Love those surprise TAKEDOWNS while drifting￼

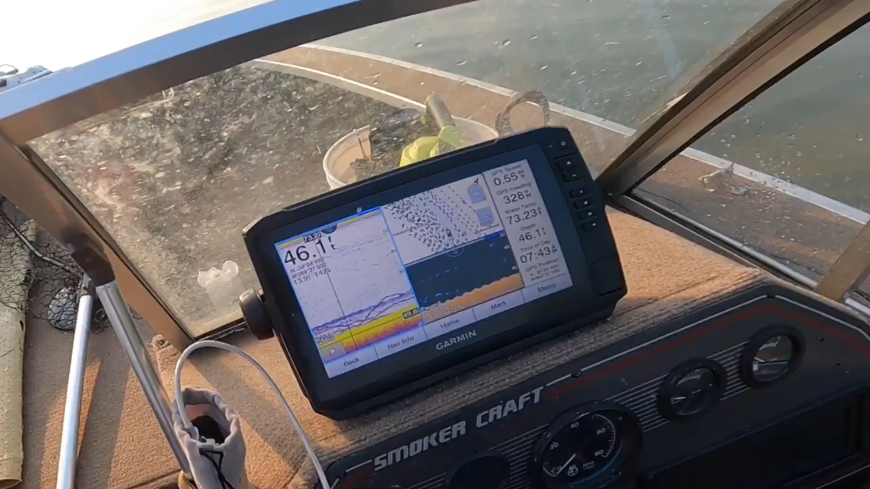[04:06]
when they come up after the bait.
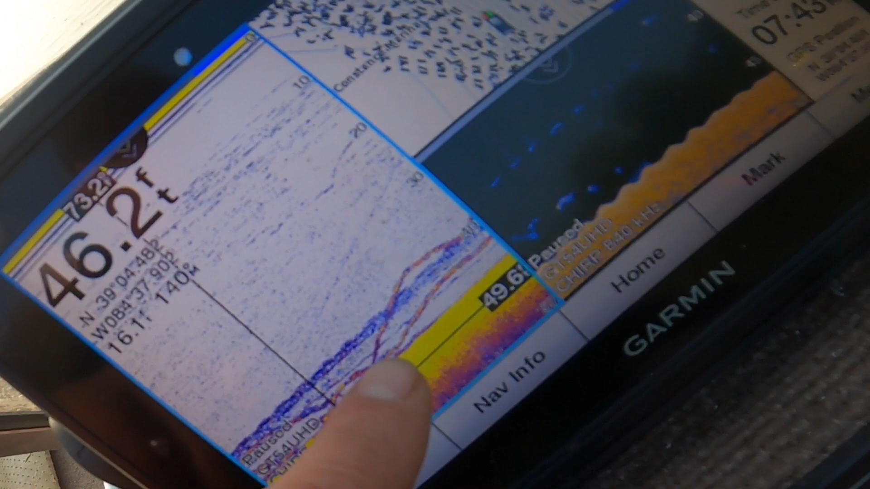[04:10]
On screen: depth 46.2 ft
All these scrambling lines here, that's them. I just got blasted on 2 rods.
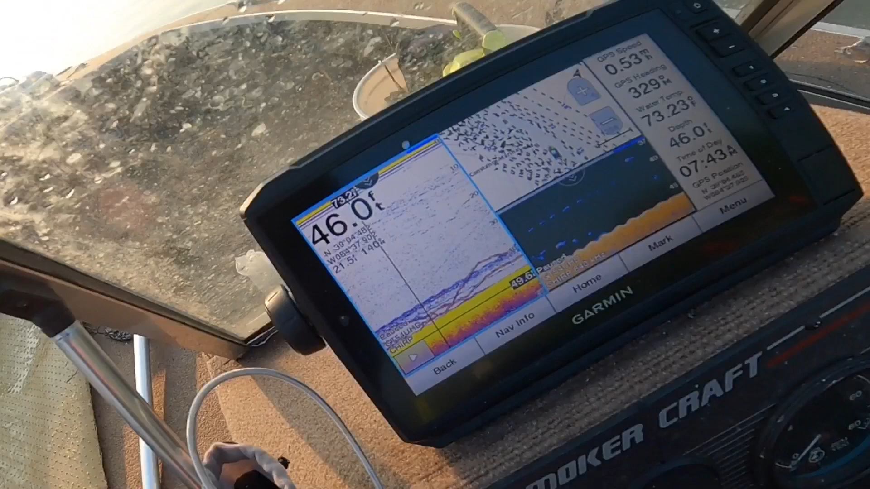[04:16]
On screen: depth 46.0 ft
They didn't hook up, just so you know. There's one, guys.